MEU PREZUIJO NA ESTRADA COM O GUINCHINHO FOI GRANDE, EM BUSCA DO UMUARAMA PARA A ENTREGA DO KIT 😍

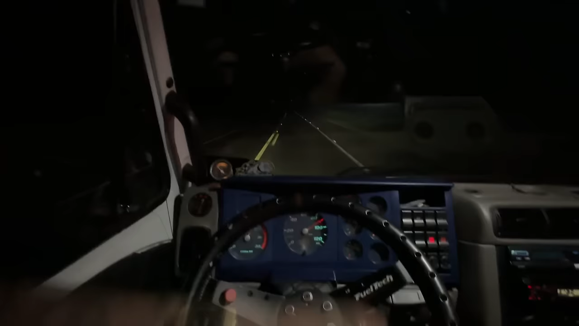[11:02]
É muito top, né? Dá pra vocês verem, ó. Meia-noite e meia e nós se jogar. É isso aqui que é vida,